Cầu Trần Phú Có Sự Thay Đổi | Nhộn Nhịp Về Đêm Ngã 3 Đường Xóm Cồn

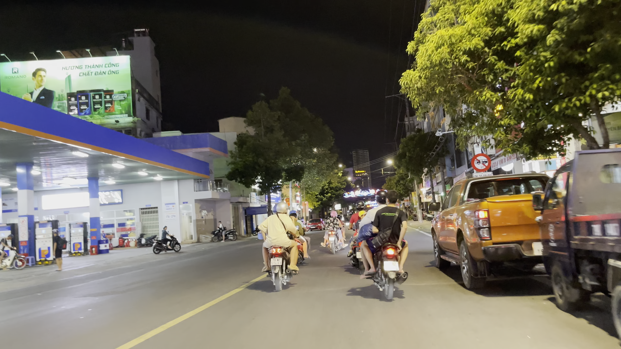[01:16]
Rất vui được gặp lại cô chú anh chị và các bạn trong một video tiếp theo hôm nay về Nha Trang. Và video này em thực hiện được hôm nay là vào buổi tối ngày 16 tháng 8 năm 2023 quý vị.
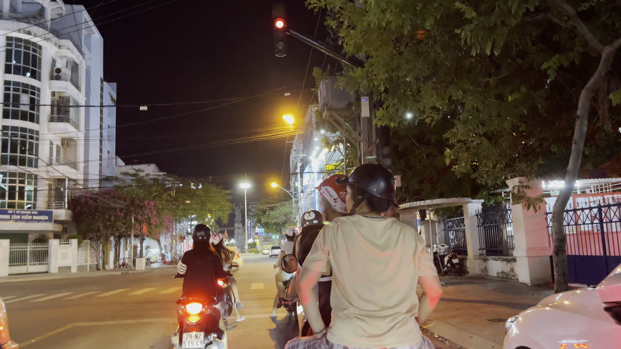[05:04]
Ở phía trước là con đường Hồ Văn Thụ. Hồ Văn Thụ lúc trước nó là Hoàng Tự Cảnh.
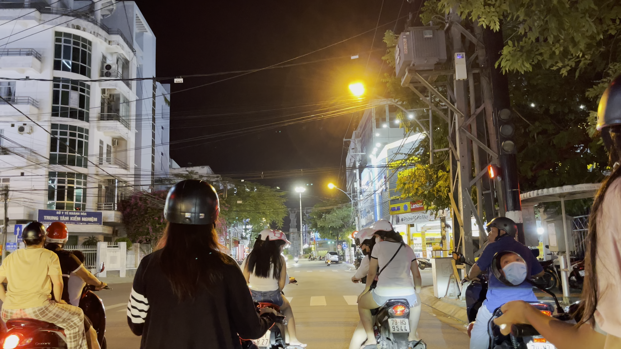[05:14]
Vespa và Piaggio
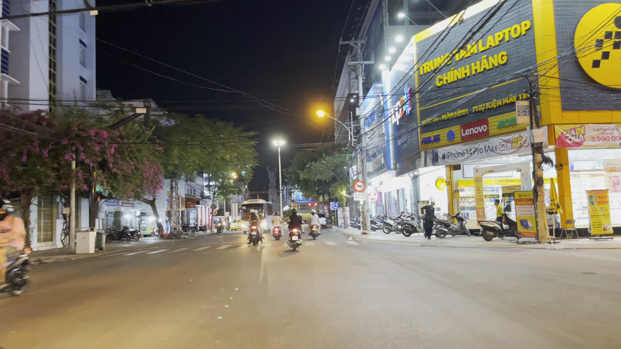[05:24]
và Thế Giới Di Động bên tay phải. Chúng mình quý vị là Bùng Bình Thông Tin.
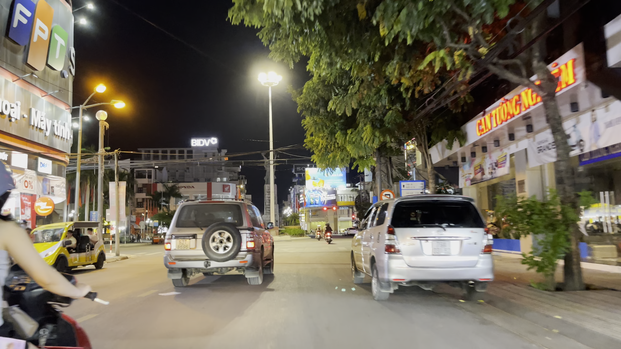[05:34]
Tới ngay vị trí này là hết con đường Quang Trung rồi, qua bên kia là một con đường 2 tháng 4. Hai chỗ này là Bùng Bình Thông Tin này, rồi tượng đài 2 tháng 4.
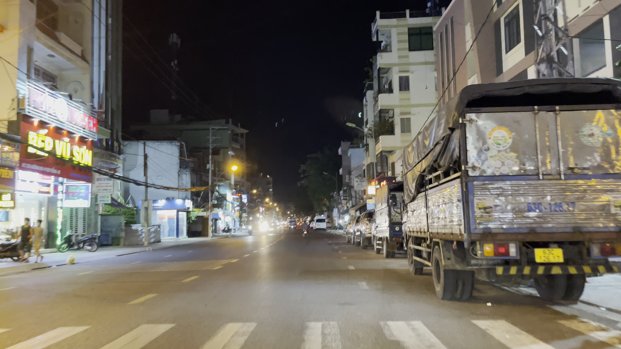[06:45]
Và ngay vị trí góc này là ngôi trường Trưng Vương ngày nay. Và thời điểm trước thì ngôi trường Trưng Vương đó là ngôi trường Khải Minh, trường do người Hoa lập. Và vừa rồi cũng đập bỏ hoàn toàn hết ngôi trường cũ rồi, xây lại ngôi trường mới hoàn toàn hết rồi, trên cái nền đất cũ luôn.
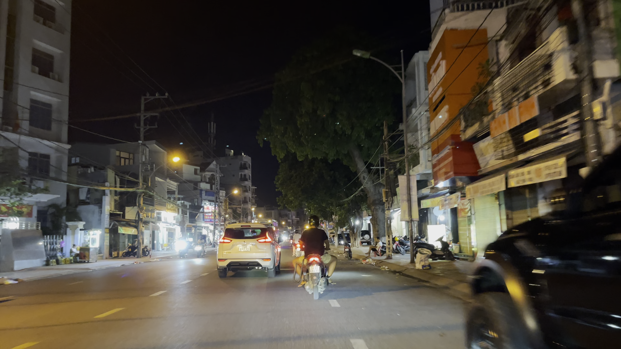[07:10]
Cái thời điểm mà trường Trưng Vương họ đập bỏ để mà họ xây lại ngôi trường mới thì họ mượn cái cơ sở cũ của trường chuyên Lê Quý Đôn để họ hoạt động.
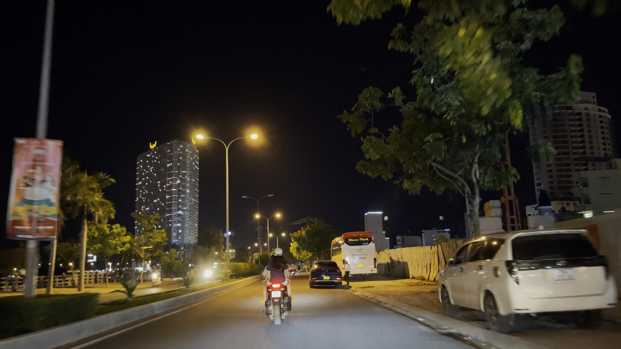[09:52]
Con đường Sống Cồn này là con đường bờ kè chạy dọc cầu Hà Ra, cũng khá là đẹp và mát mẻ.
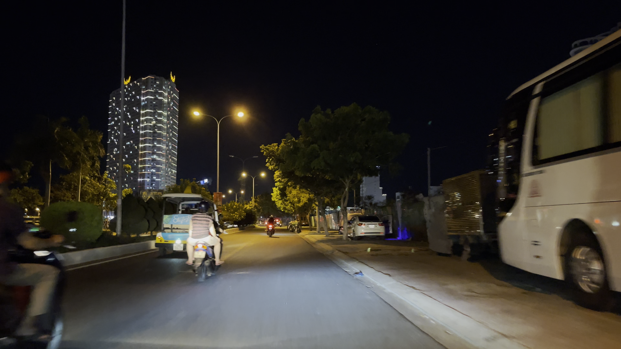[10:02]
Và trước cũng nó nằm trong cái dự án là sẽ làm cái khu phố ăn vặt về đêm quý vị,
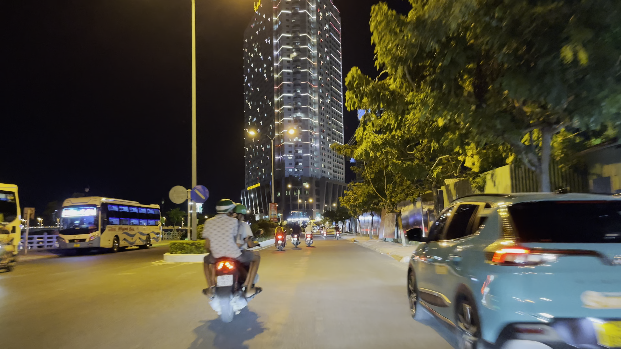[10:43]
Dọc đây là cái dự án Luxury ở Residence này.
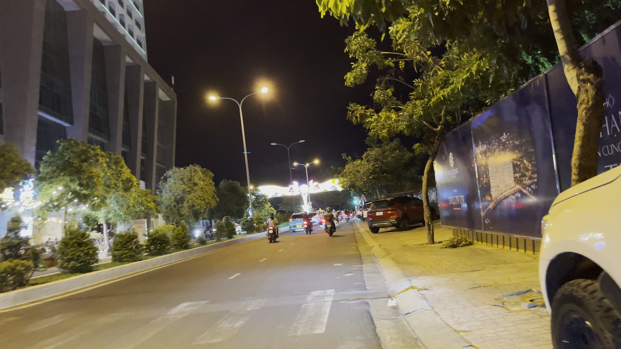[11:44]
Đó, có DJ chơi luôn, chơi DJ nữa.
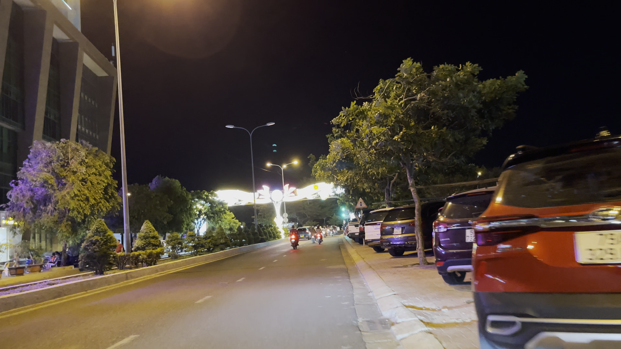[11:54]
Để đi quần lại nha. Thấy khá là nguy nhộn rồi.
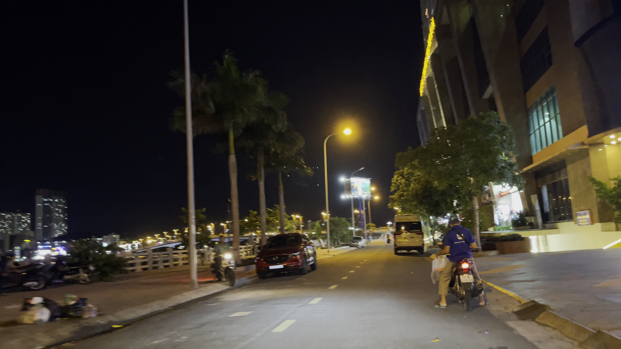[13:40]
Đây là phía sau. Phía sau này là sát với dọc với bờ kè thì rất là mát luôn, ngay vị trí của cửa biển,
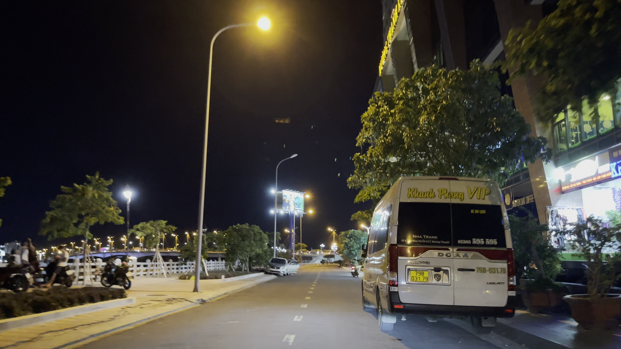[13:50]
ngay vị trí của cầu Trần Phú.
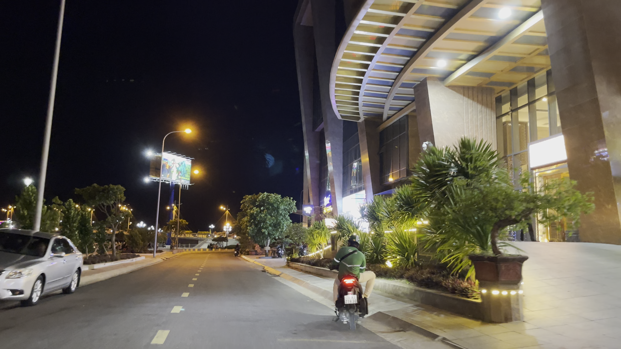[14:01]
Phía sau này cũng có các shop quần áo rồi cái mini mart bán đồ ăn uống, rồi có KTN mart, TN mart nữa nè, Chiêu Sài Gòn cà phê.
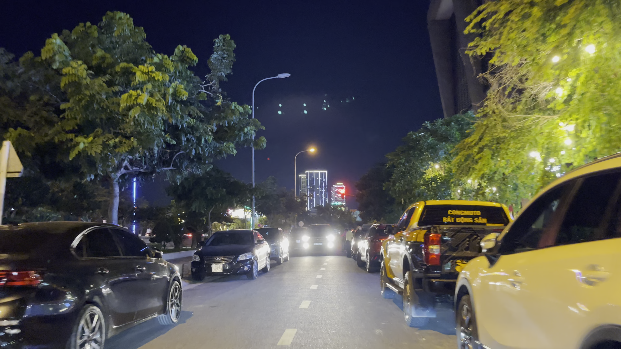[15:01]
Ở đây xe ô tô quá trời nè, xe khách du lịch họ đang nghỉ ngơi ở tòa nhà này.
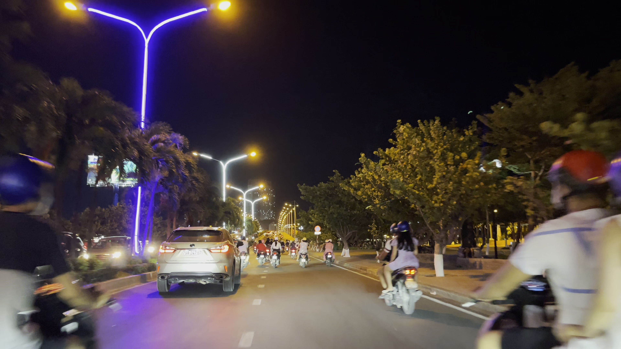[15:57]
Chỗ này bên tay phải của chú các bạn là công viên Alexander Yersin.
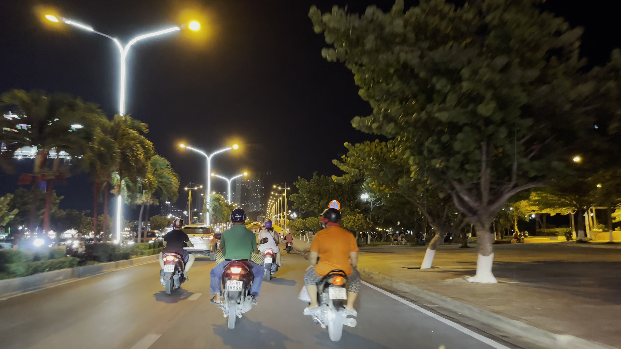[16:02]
Giờ này buổi tối rất là nhiều người ra công viên ngồi không mát này mọi người ơi. Công viên này nó sát biển nữa, mát mẻ lắm. Mọi người ra ngồi chơi tập thể dục. Không khí rất là vui luôn,